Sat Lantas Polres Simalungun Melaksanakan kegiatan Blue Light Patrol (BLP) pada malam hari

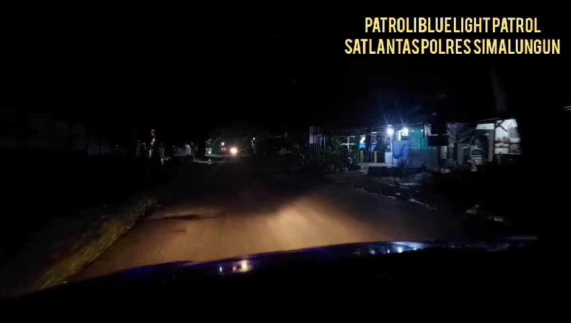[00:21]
Pada hari ini, Senin, tanggal 4 Desember 2023, sekira pukul 22.00 waktu Indonesia Bagian Barat melaksanakan patroli bulaik di Jalan Nasahan menuju Kabupaten Batubara. Kami menghimbau bagi pengendara kenderaan baik roda 2 maupun roda 4 untuk selalu berhati-hati di sepanjang jalur ini,